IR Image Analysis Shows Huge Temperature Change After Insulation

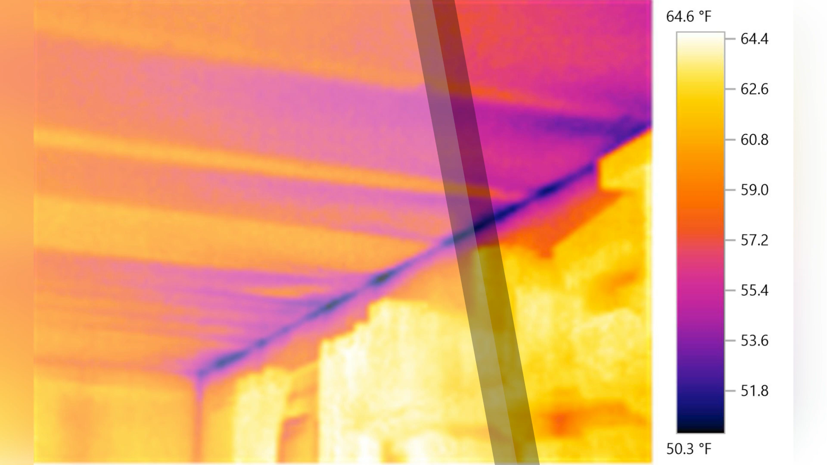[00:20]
On screen: scale top 64.6°F, scale bottom 50.3°F
Let's take a closer look. Hey how's it going? Today I'm doing a cantilever block and seal.
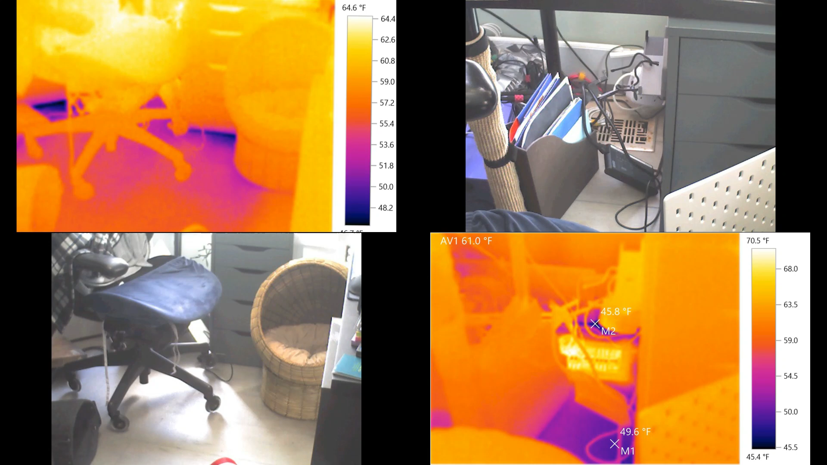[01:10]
Janet's office and a front bedroom were virtually unusable during the winter. I could not walk around in those rooms without shoes.
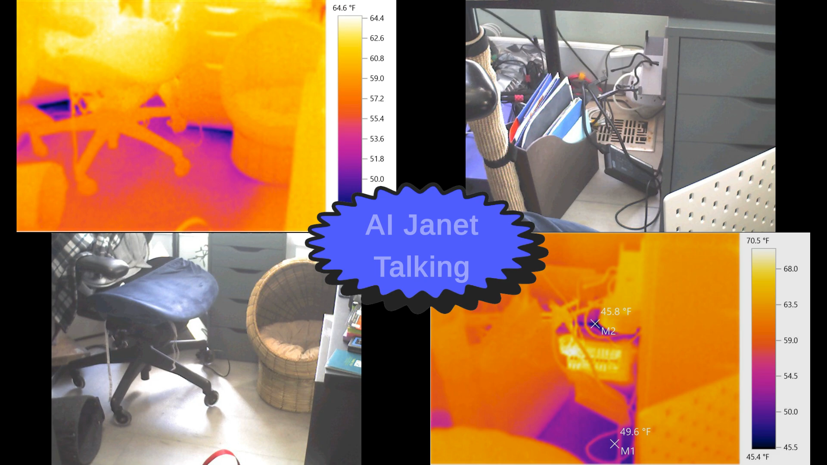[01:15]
All right so once the work was done let's take a look at the before picture I took and I think this one was taken somewhere around one o'clock maybe 1 15 p.m. The first thing I want to do is just punch in the cold spot in the image and I'm going to do the whole image and you can see that the cold spot there is about 50 degrees fahrenheit. And let's go ahead and get a hot spot going here and we can see where the hot spot is and of course that's on the inside of the house and if you look down here this is the reference picture somewhere on the bookshelf there something's absorbed some of that heat in that room and it's created the hot spot.
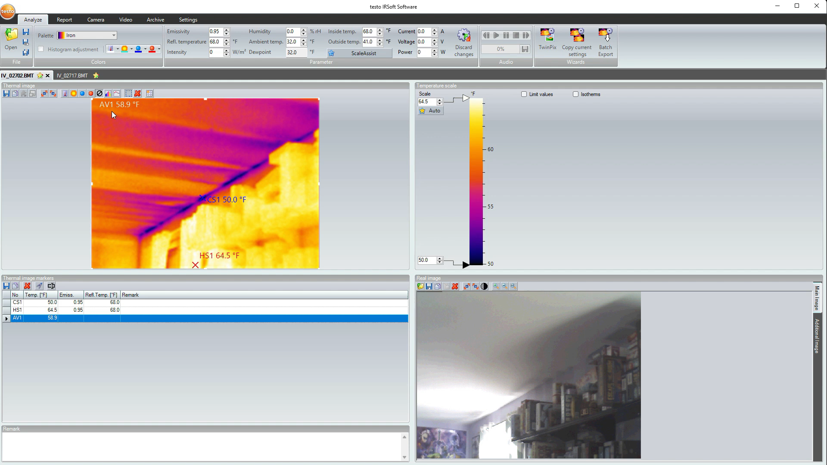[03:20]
On screen: scale top 64.5°F, scale bottom 50.0°F
Excuse me and let's go ahead and get the whole image 65.7 for the entire image compared to 58.9 so that's substantial you know 7 degree almost 7 degree increase in the overall temperature for this image. I would say that this particular project was a success. So how did we do it?